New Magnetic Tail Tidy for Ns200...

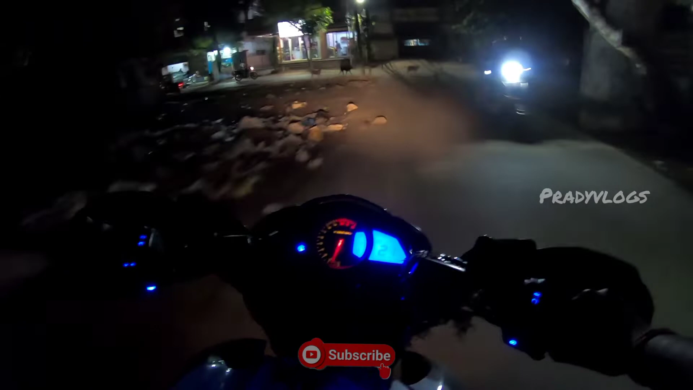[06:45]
ఇక్కడ రైట్ తీసుకుంటే మనకి లేట్ మిషన్ షాప్ వస్తుంది. రైట్ సైడ్